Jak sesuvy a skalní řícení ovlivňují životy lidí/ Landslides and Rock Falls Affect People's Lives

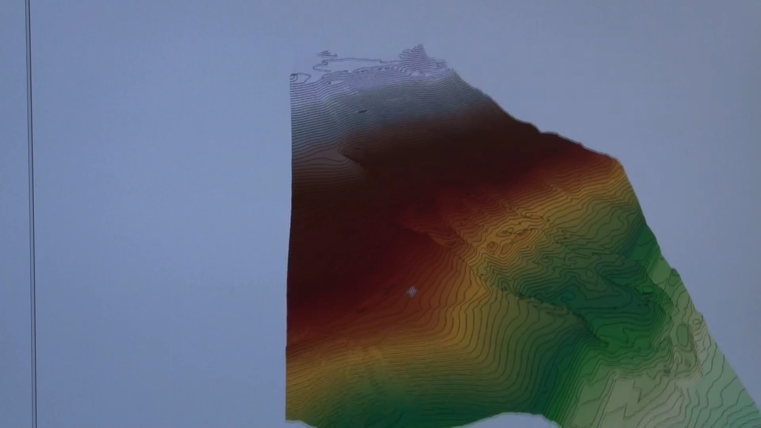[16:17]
To znamená, že z jedné strany nám rastr osvětluje
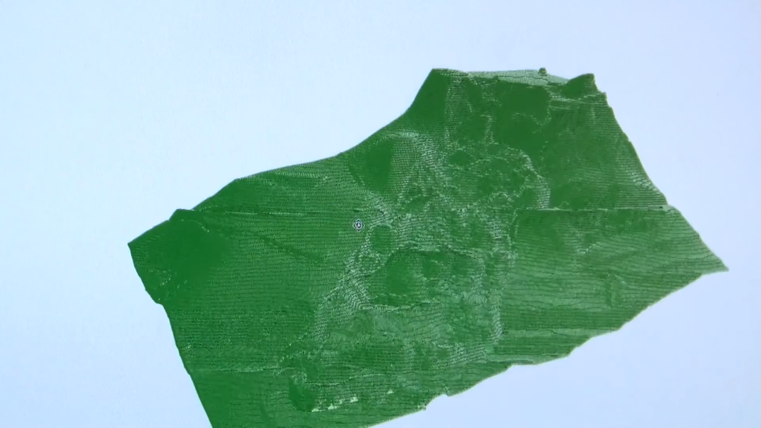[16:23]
sluníčko a na druhou stranu to vrhá stíny a z této podoby pak jsme schopni nějak jednodušeji interpretovat právě ty dané jevy.
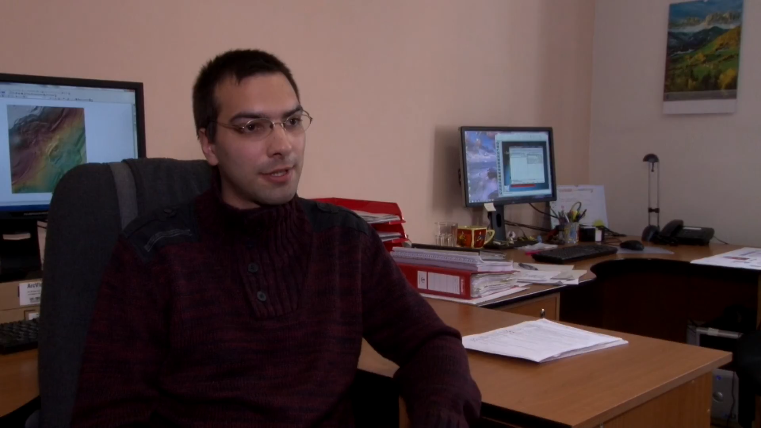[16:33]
Barvami zvírazujeme především nadmorskou výšku,
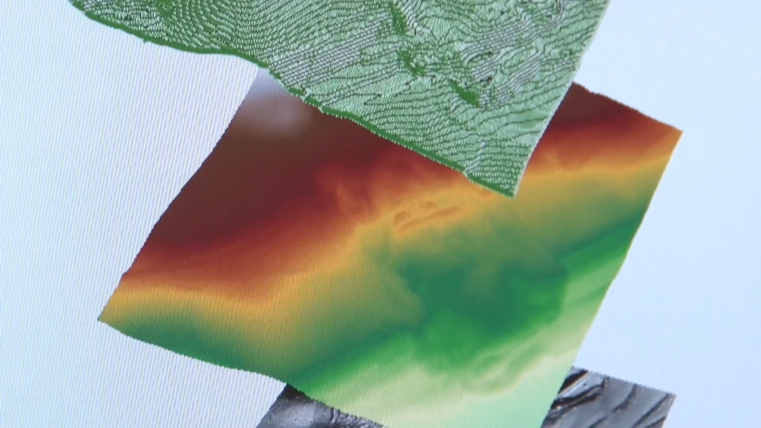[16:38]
například zelenými barvami vystihujeme menší nadmorskou výšku a naopak
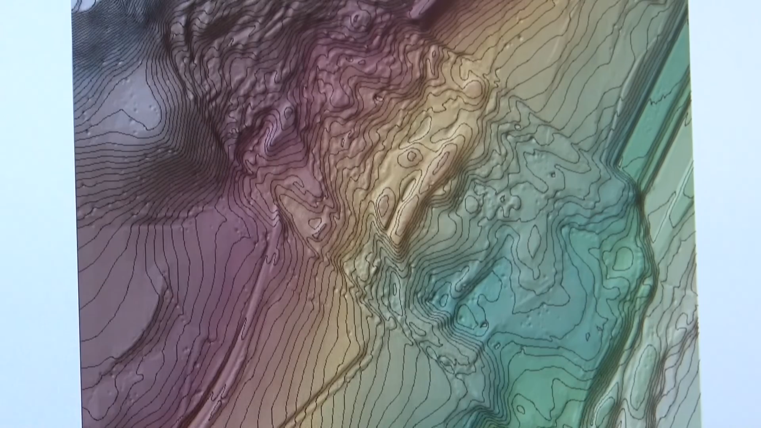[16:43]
červenými barvami vystihujeme vyšší nadmorskou výšku, takže i to je pak mnohem přehlednější.